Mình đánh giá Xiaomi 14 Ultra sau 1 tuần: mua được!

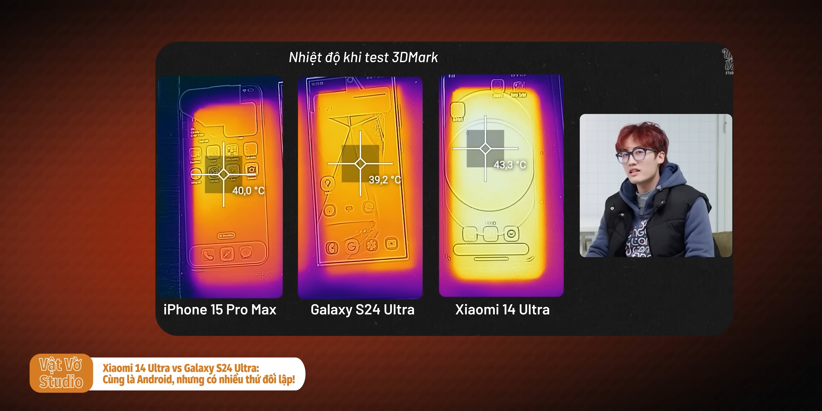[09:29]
Tuy nhiên là Cái nhiệt độ của nó Thì nó đỏ lom luôn Đây Cái máy nào ấy Mà nó càng sáng Tức là nhiệt độ nó càng cao Và cái nhiệt
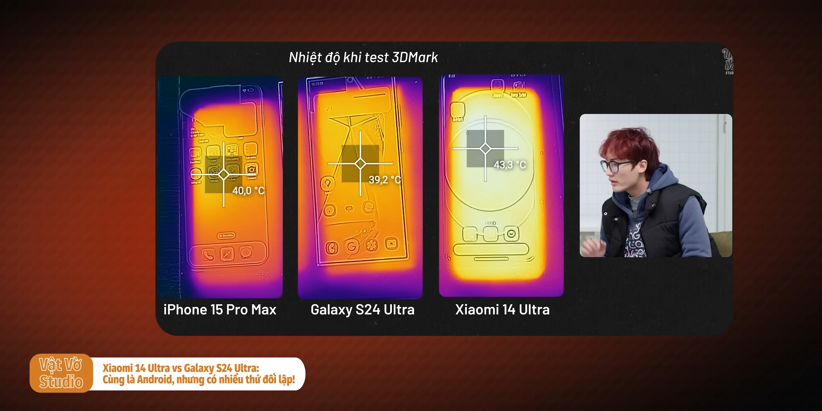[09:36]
độ lúc này Của con Xiaomi 11 Ultra Nó chênh với hai con máy kia Lên đến khoảng 5 độ Thì mình cũng chưa có dám Test game nhiều Trên con máy này Hôm trước Long Test thấy nhiệt độ như nào lâu